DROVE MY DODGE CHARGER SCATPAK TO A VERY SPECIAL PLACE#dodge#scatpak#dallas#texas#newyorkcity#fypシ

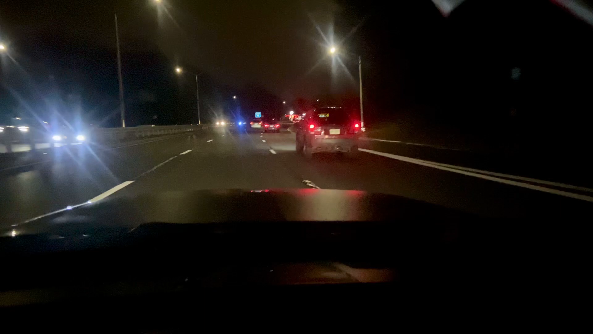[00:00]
Yo, back again with Mike L.S. If you're new to the channel, welcome to the channel. We're taking a special trip tonight. Very special trip, man. Hold on, man. This car sound too quiet. Sound too quiet. And I got a little BMW in front of me. Come on, man. Let's do something real quick. Double tap. Double tap. In bully mode.
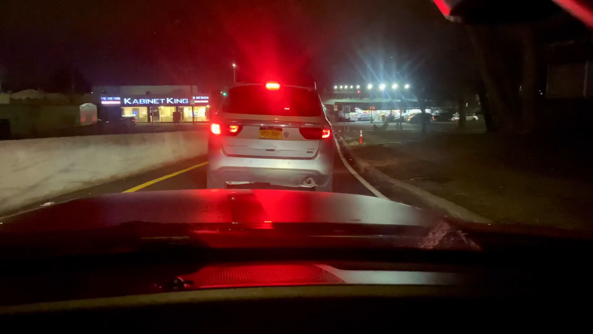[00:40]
What happened over here? We got Po-Po. Po-Po-Po, somebody over. What happened here? What happened there? We got here. Uh-oh.
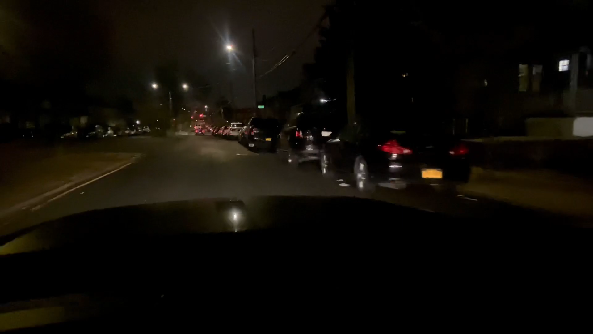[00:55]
We look like a, um, what you call that? One of them electric cars and Teslas. Po-Po nearly got me.
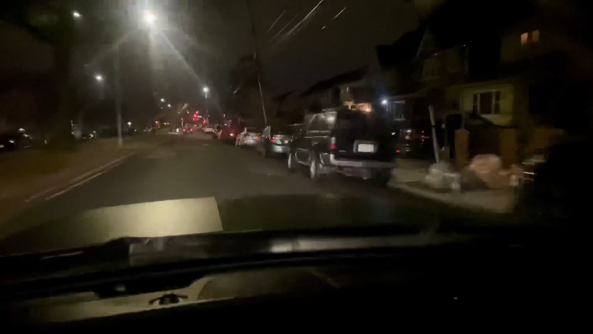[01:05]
I need to have the Waze on. But, taking a special trip tonight. Paying my respects. I know y'all wondering where I'm going. Take a wild guess.
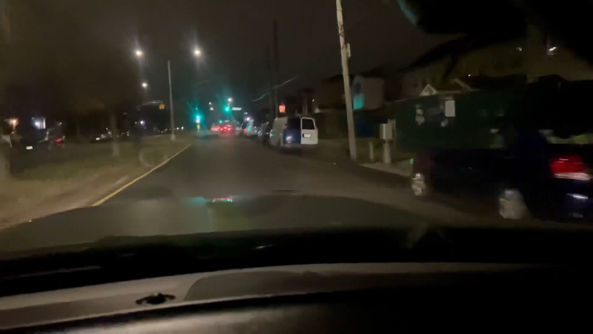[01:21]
Take a wild guess. I know y'all wondering where I'm going. I'm trying to wonder myself. Where am I going? I'm going to pay my respects to the car gods. The car gods. That's what I'm trying to do. Pay my respects to the car gods. Stay tuned. Be patient, man. I got a red light. I know that sucks.
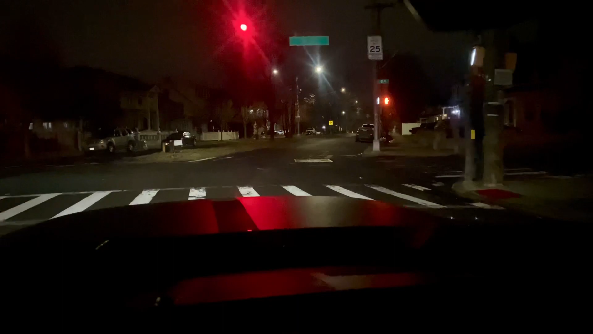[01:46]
I got a red light. You hear that car humming? Burning gas? Come on, man. Come on, red light. Let's go. Let's go. I mean, at the end of the day, man, y'all know my slogan. Stay consistent. Stay positive. Stay motivated. If you get unmotivated, go into my back-end videos. Look at me. Look at the scat. If you went to old schools, I got a boxed Chevy. If you went to bikes, I got a bike.